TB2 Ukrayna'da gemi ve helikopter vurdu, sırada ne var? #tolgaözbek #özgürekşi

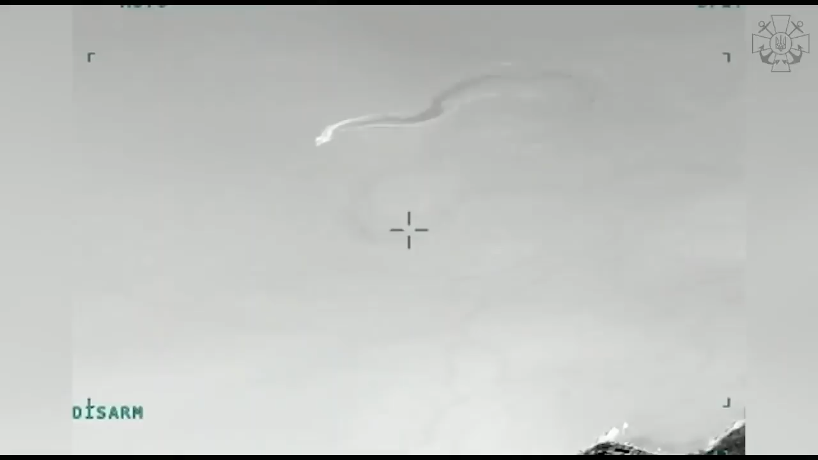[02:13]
Botlardan birisi de çok ciddi süratli bir şekilde dolaşıyordu. Ben yaklaşık 40 nat, 40 deniz milli yani.
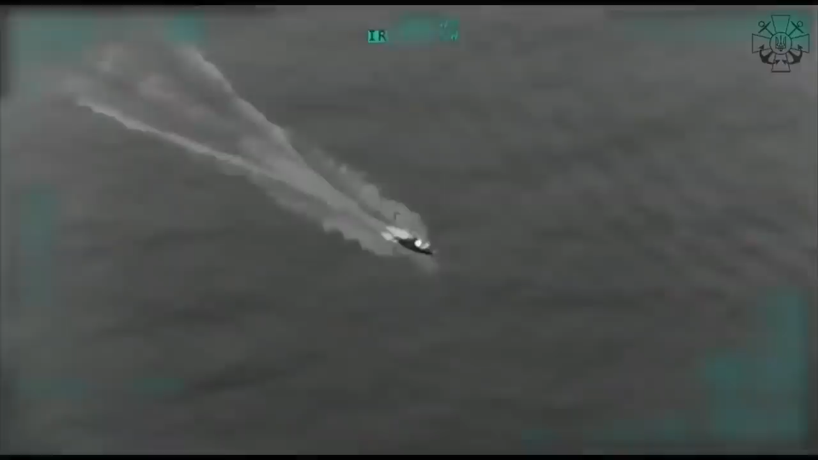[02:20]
Nereden baksak 70 kilometre saat gibi çok ciddi bir rakam. Özellikle ikinci botu vurması çok enteresan.
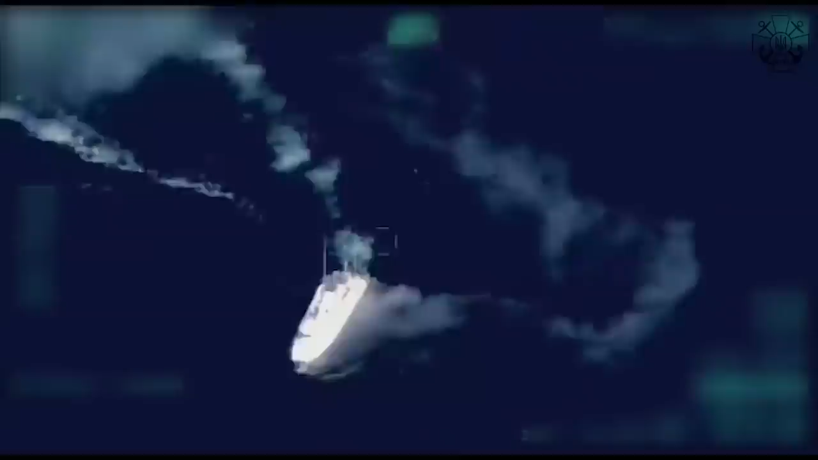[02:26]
Deniz hedefleriyle başlayalım.
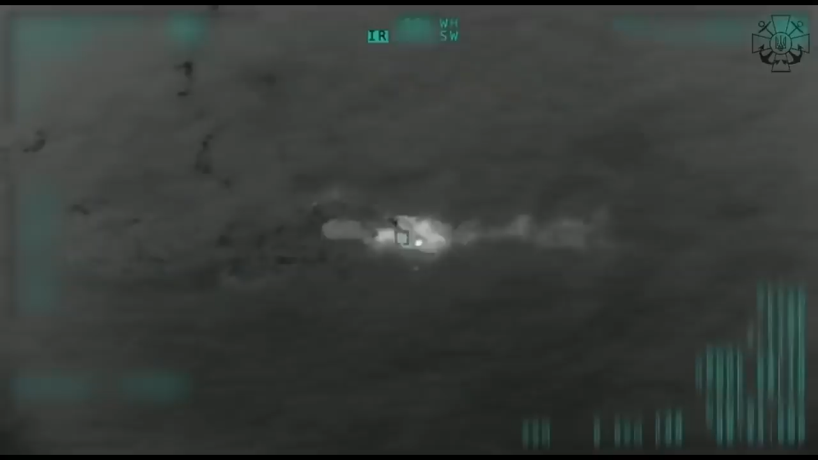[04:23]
Oysa suya düşürdüğünüz zaman hani suya düştü diyoruz ya aynen öyle şey yapamıyorsunuz patlamıyor, infilak etmiyor. Bu da hedefi ıskalamak demek yani başarısız olmak demek.
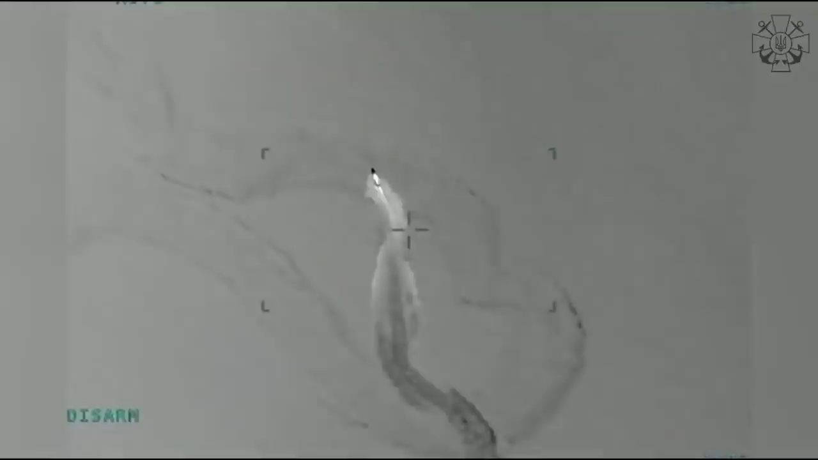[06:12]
Bu gerçekten camdan içeriye sokma işini oluyor. Hiç öyle duvara değmek yok. Mükemmel bir şey bu. Ve bunun tabii ki Türkiye için çok önemli bir tarafı var.
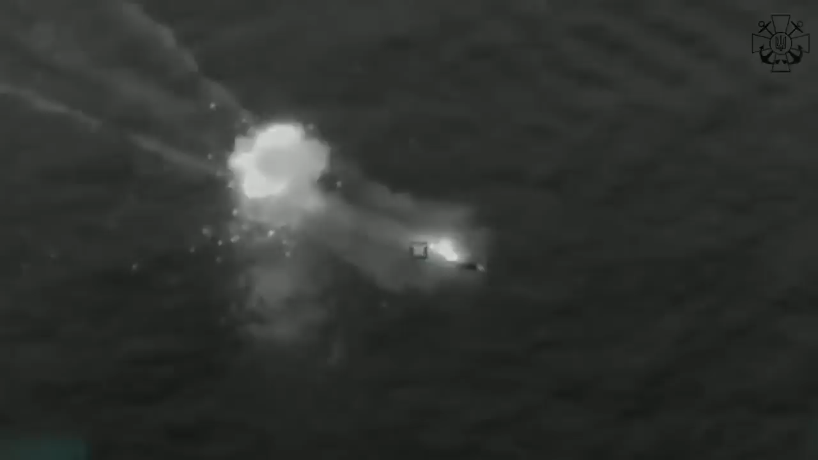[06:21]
Mandana bırakıyoruz. Roketsan'ın ürünü bırakıyoruz.
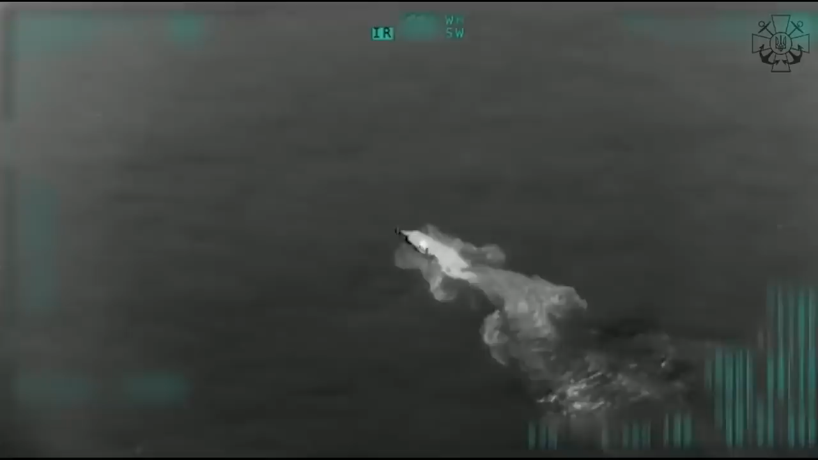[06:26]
İkisi de bizim. Biz bunları nerede kullanabiliriz? Ege Denizi'nde, Akdeniz'de kullanabiliriz.
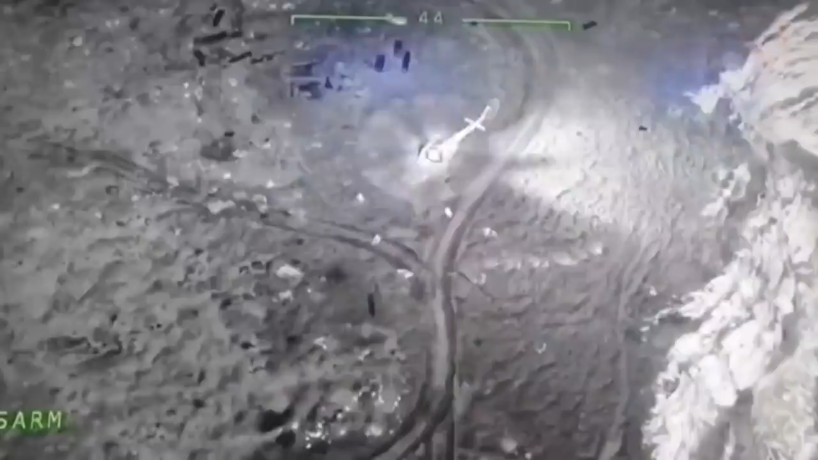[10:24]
pazar sabahından itibaren Mi 8 helikopterine ilişkin bir görüntüler başladı. Bu görüntüler ne kadar gerçek ne kadar değil hala kafamda benim doğrusu şeyler var, tereddütler var. Gazeteci olarak soru işareti koyalım oraya. Çünkü öncesinde de Su 27'lerin ikili taarruzu vardı.
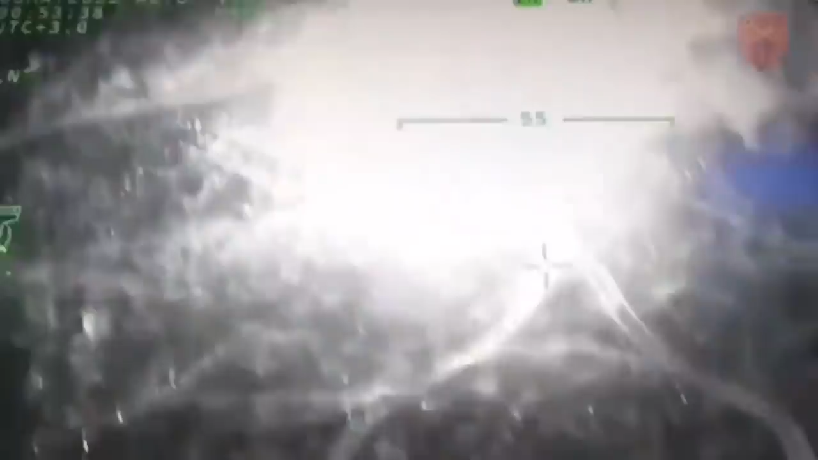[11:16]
genel maksat helikopteri asker indiriyor görüntülerde videoda. İşte inenler etrafa yığılıyor, çevre güvenliğini alıyor. Çok gerek varmış gibi çevre güvenliğini alıyorlar.
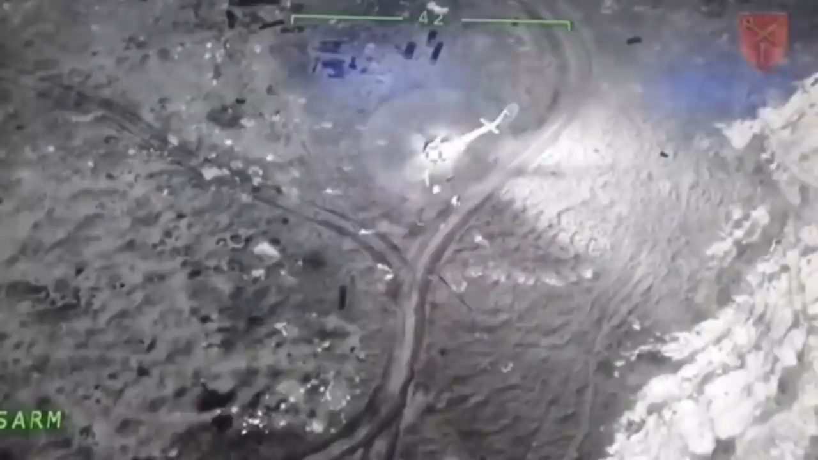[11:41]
Daha sonra onun fotoğraflarını bulduk aslında. Kuyruk konusu biraz geriye düşmüş. İleride şeyler var, helikopter vesaire var. Her bir şey görülüyor. Bu helikopter eğer hover pozisyondaysa.